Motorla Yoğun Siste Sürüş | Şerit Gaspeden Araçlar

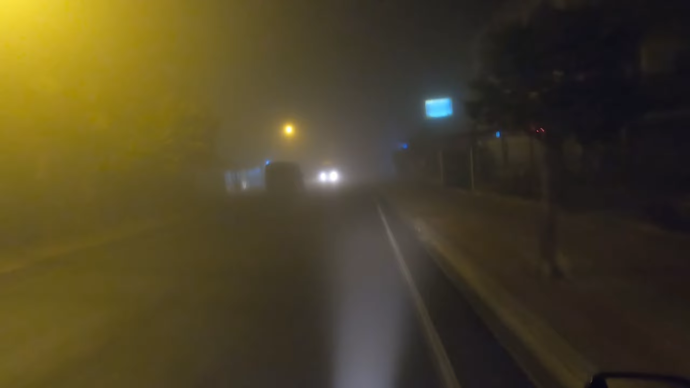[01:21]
Çünkü böyle sisle kullandığında üstüm bayağı bir ıslanıyor. Uzunlar böyle bayağı bir çizgi yapıyor ama.
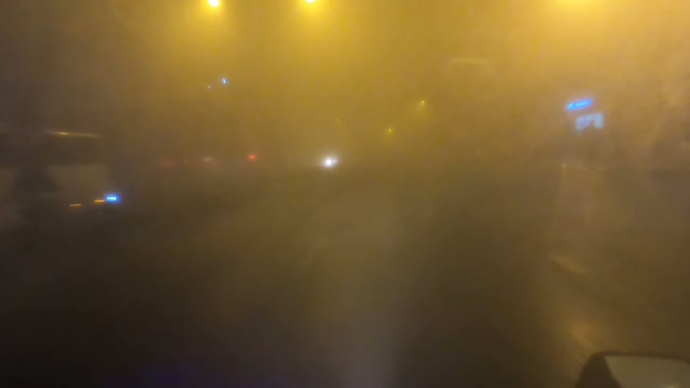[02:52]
Dediğim gibi şunu kapattım, biraz açacağım. Şu an 13 derece. Şurada gözüktüğü üzere. Dışarısı soğukluğu iyi yani, o kadar bir soğuk yok. 10 dereceye kadar elbiselerim güzel, sıkıntı yaratmıyor bana. Ama 10 dereceden aşağısı acı, basalım.
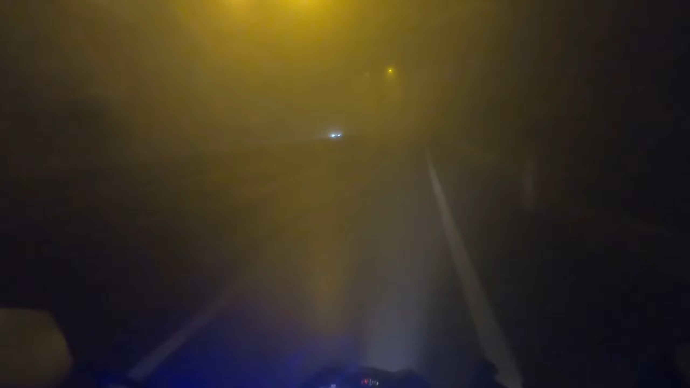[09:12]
O yüzden de yavaş gidiyorum zaten, 50-60.
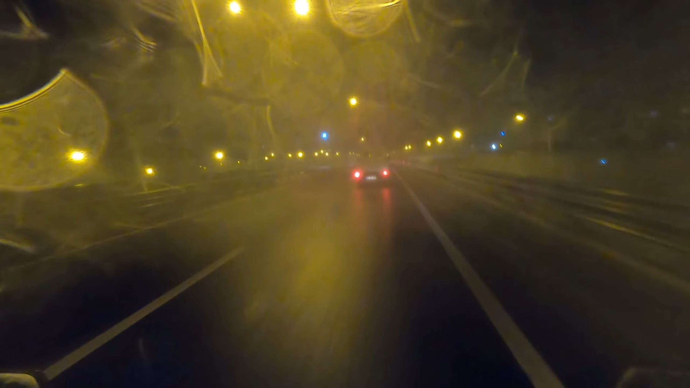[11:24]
Artık seneye bakalım. Yine bir Bulgaristan yolculuğu tabi yapacağım. Bakalım hangi taraflara gideceğiz. Yağmur yağmış bildiğin ya. Bildiğin yağmur yağmış yere. Sisten yani bunlar.
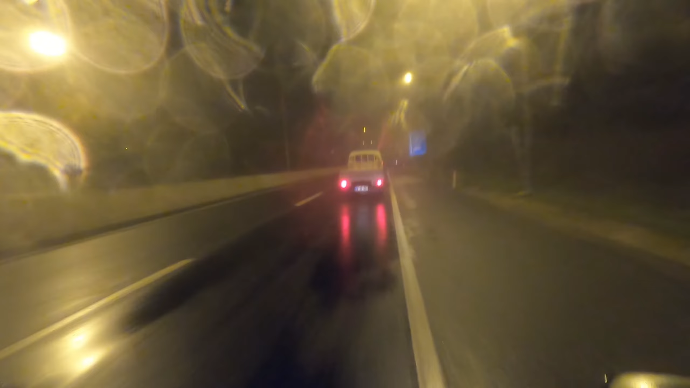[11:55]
Sis yine ufak tefek başladı. Biraz aynalarımızı silelim de sağı solu göremiyoruz ya.